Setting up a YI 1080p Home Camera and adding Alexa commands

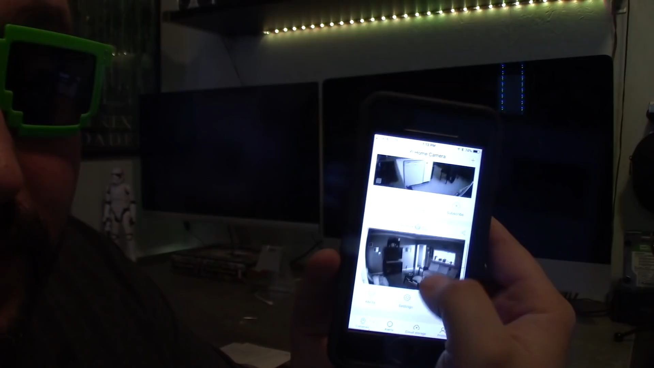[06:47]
And I reviewed them on another video. And what we're going to do is click on the plus sign right here.
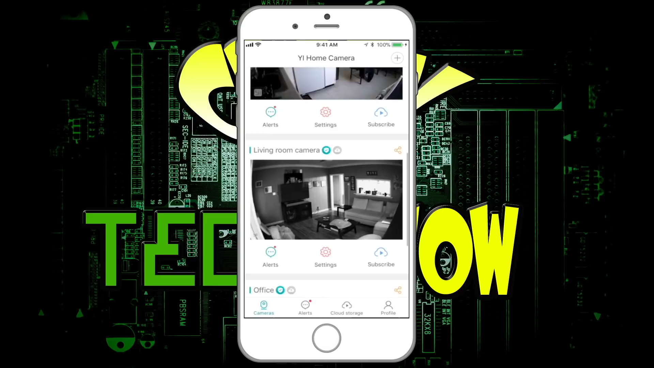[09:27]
There's the kitchen, living room. And now I have the office. And what we're going to do is we're going to change some of the settings.
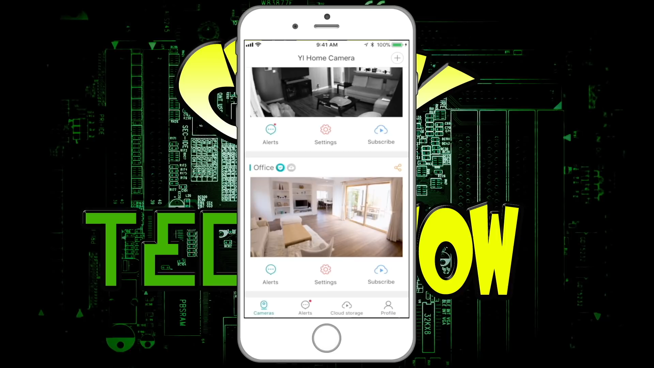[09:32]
And I wanted to show you this because I didn't go into depth on the other videos. So we're going to click on that settings symbol right there.